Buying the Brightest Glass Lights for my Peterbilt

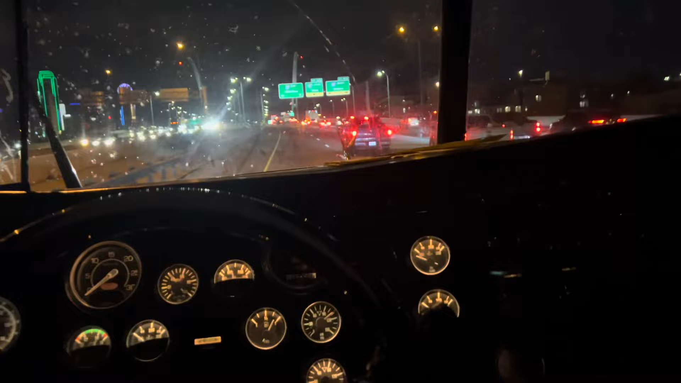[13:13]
We're riding on downtown D. But I'll show y'all right now how the lights look. Let me just okay.
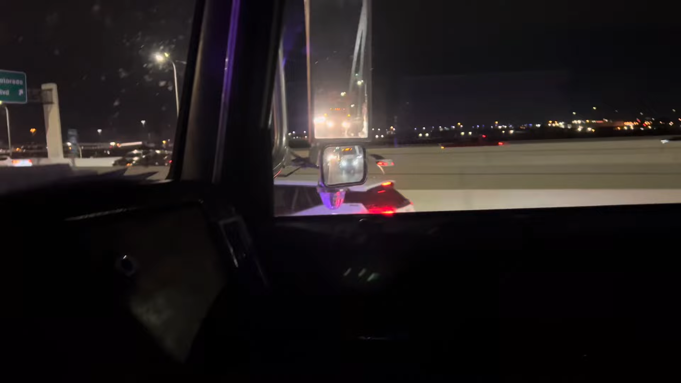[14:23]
Look, it turned off. Man, what the hell is this? So that's a bummer, man. That's a bummer. With these lights. They're bright and everything.
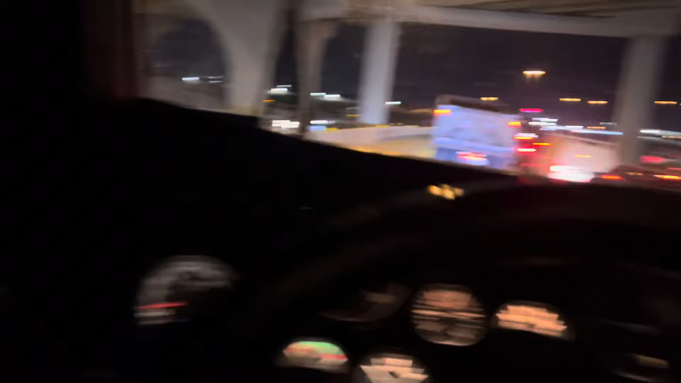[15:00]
Se mira bien bonito las luces. Nomás que aparte de eso, obviamente tiene ese problema. Y aquí lo vamos a cambiar a morado otra vez. Se prende medio si quiere prender, pero se apaga. Estamos en el tráfico ahorita, man.